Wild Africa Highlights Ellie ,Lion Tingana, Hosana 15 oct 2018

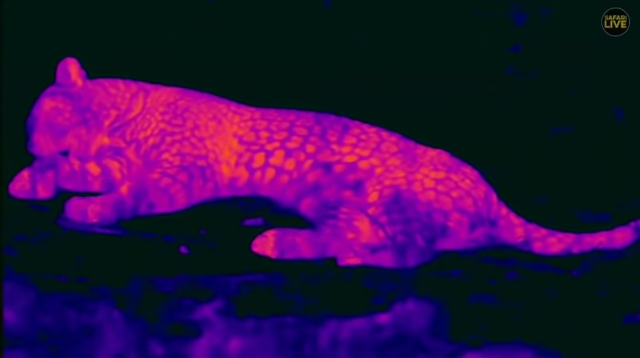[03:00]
there is Hosanna now. Don't worry there is no problem of course with the camera. We have taken out the FLIR T1K once more.
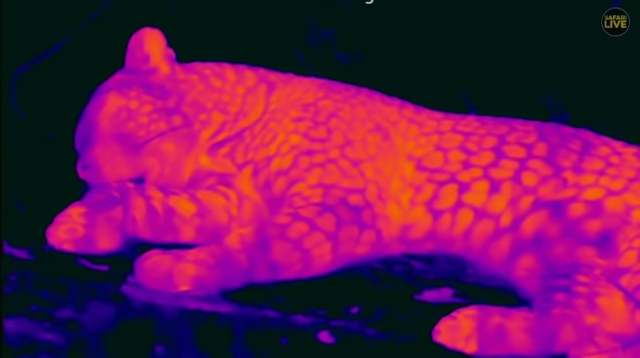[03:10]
And there is Hosanna in glorious thermal image. And you can see that he's found the perfect place to lie.
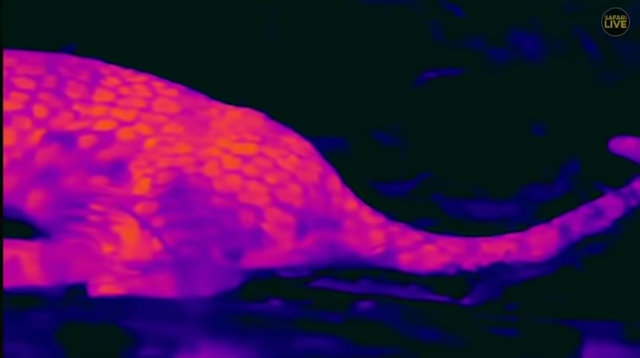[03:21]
I say that because clearly you can see that the sand around him is much cooler than his body. So although it's been quite a hot day he's found himself a nice cool spot to lie in.
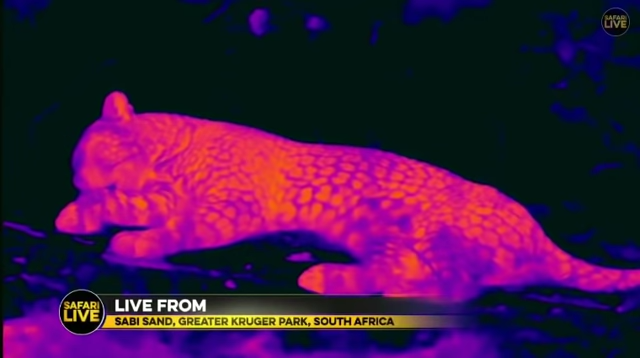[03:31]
In fact his breathing has become slightly deeper and less frequent than it was a little earlier.
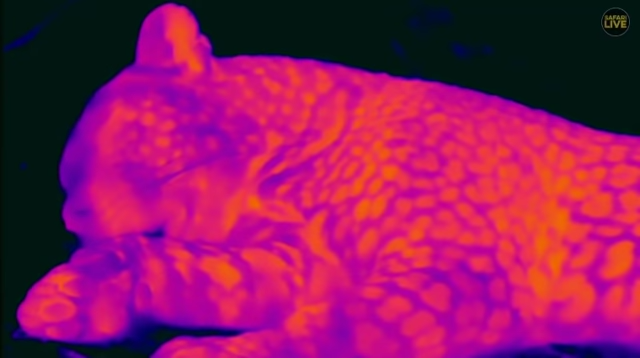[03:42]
So clearly he's settling in for a lengthy sleep.
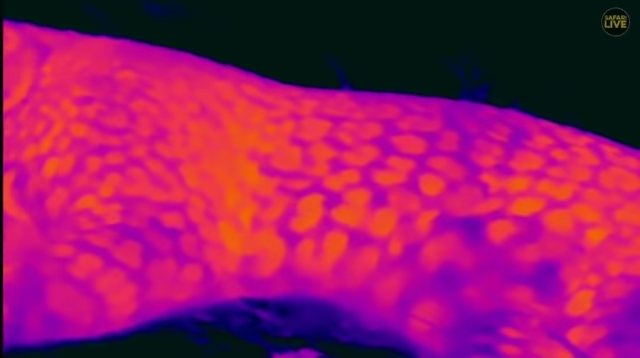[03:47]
I think we're going to stay with him. I don't think we're going to leave him because we have to do well.
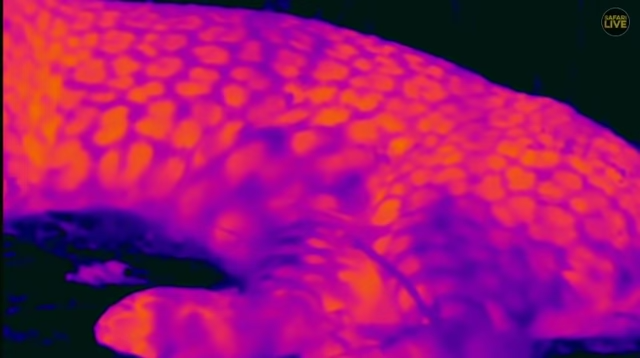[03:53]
We have a TV rehearsal a little bit later on today. And we need to have him with us. And also he's in a very thick block. So if he does get up and move we'd probably lose him. So let's have a nice chat about Hosanna and the coming months of his life. There you can see him lying in the cooling dirt.
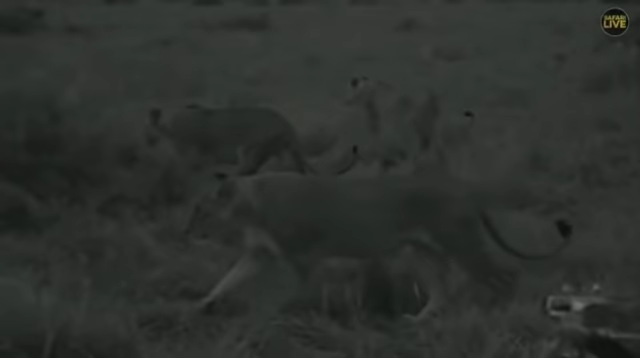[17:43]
They're doing some scent marking, urine scraping, urine spraying.
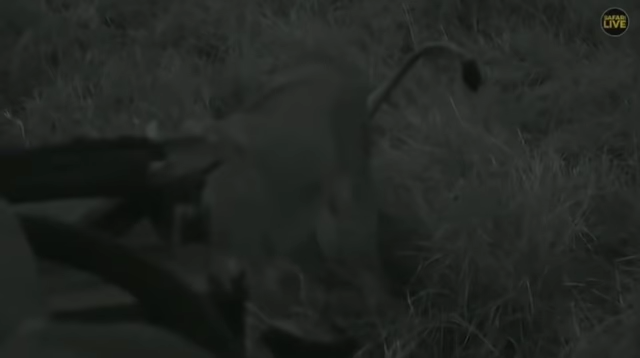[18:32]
It's something very characteristic that lion and hyena do when they urinate like that, scraping the ground. There's a pedal gland in the foot of most animals. And there's a gland in between the toes that actually they're giving off a scent as well.